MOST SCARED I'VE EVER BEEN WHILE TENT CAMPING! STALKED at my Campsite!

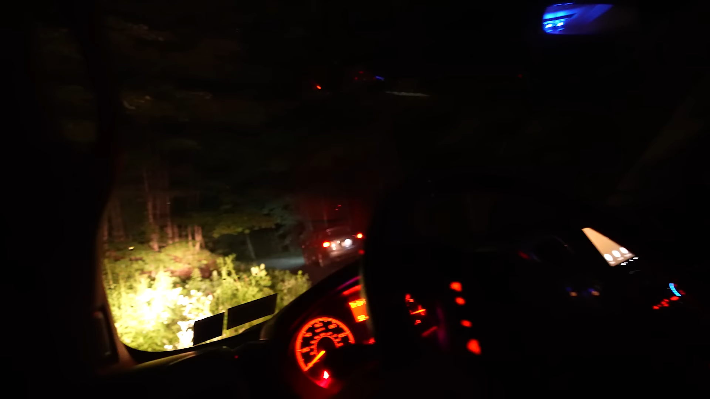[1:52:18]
Is it the same car from before? I don't know. Hey, what the fuck did they just say?